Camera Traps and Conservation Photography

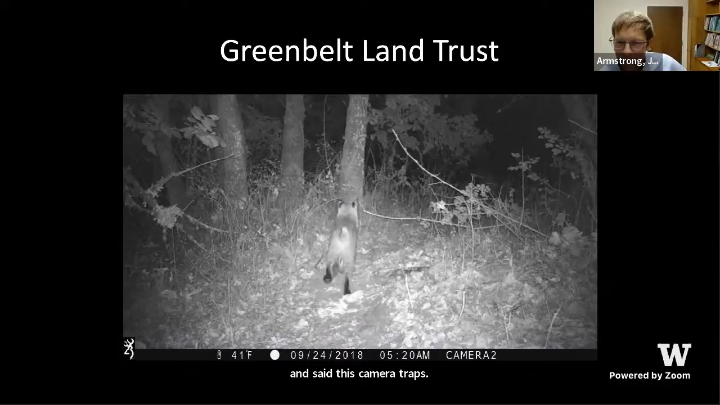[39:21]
And I think that was me walking through some poison oak there, but here you can see this bobcat with prey coming right by where we just were. I think that's a, a cottontail in his mouth. And this is on the most popular trail.
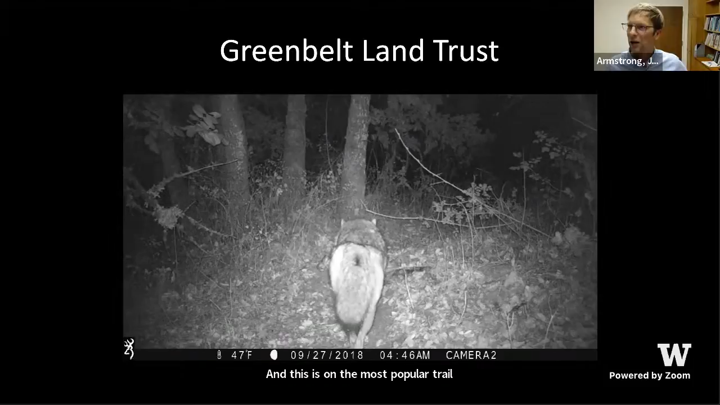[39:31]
Um, right on the, it's a paved trail, right on the edge of Corvallis, right next to the university. It's just like how you probably sniffing my leg. And then this, so lastly, you can see, see the bobcat coming back.
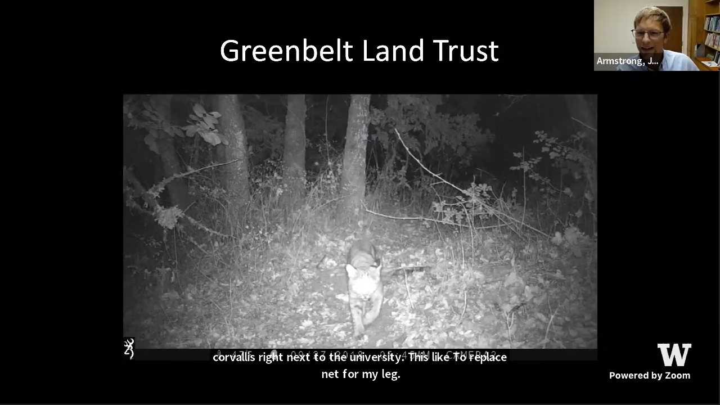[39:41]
Now look in the background. And right there, there's a jogger going by because it's like, it's dawn and this is the most, you know, extremely heavily used trail, right?
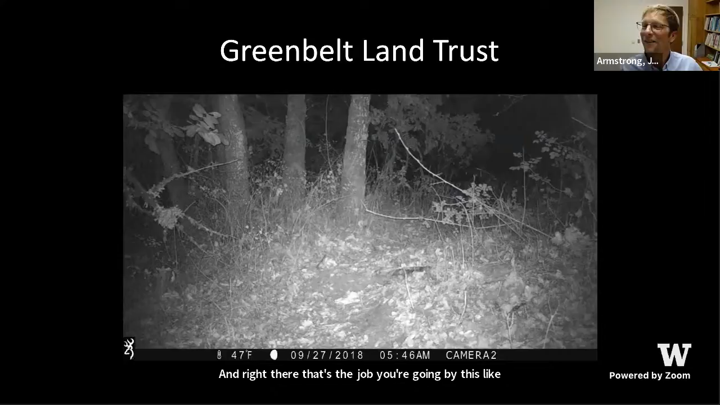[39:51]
So you can kind of get insights into, into all the wildlife that's probably around you right now that you're just not even noticing. Um, okay.
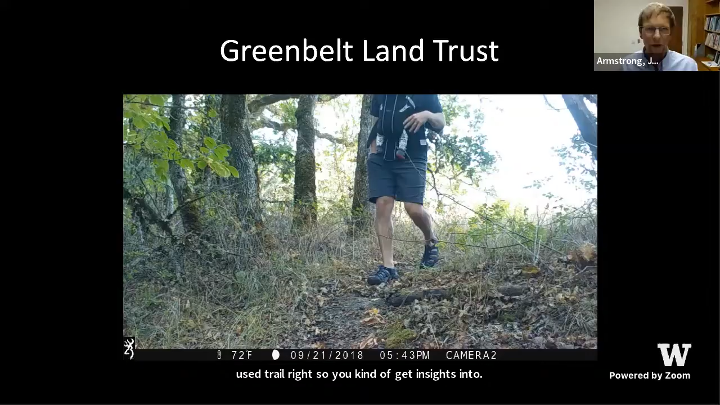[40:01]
So I don't just use the trail cameras, um, for sharing videos, also use them for scouting. So here's, I figured out where this bobcat was crossing this trail.
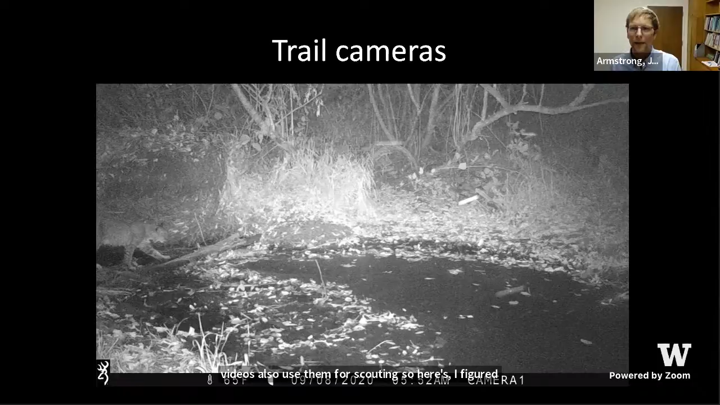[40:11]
Um, and then got a picture of this bobcat and her two kittens, um, crossing the trail.